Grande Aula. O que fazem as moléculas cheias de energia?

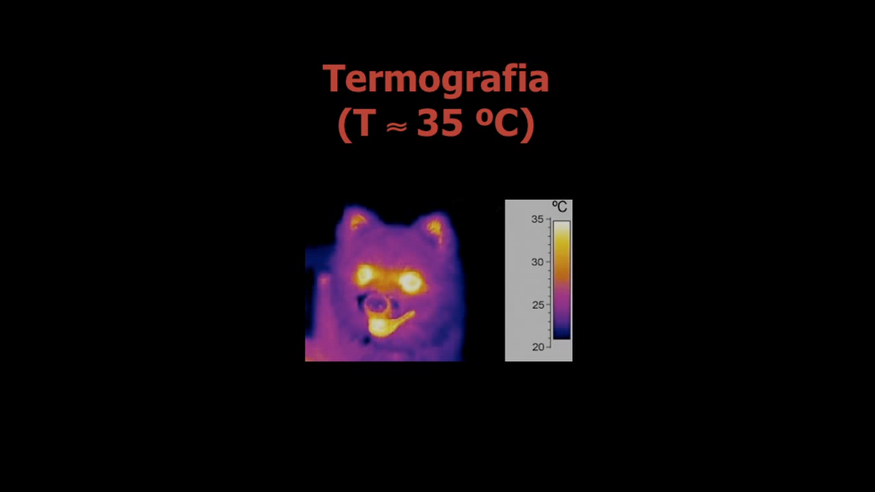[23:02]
On screen: scale top 35°C, scale bottom 20°C
têm ali a cabeça de um cão e veem que há partes mais quentes, partes mais frias, aquelas cores são falsas, são apenas para, precisamente, podermos ver facilmente quais são. Temos a escala à direita, que depois nos dá a correspondência daquela cor com a temperatura e as partes mais quentes do cão são a boca, os olhos e a ponta das orelhas, como veem ali.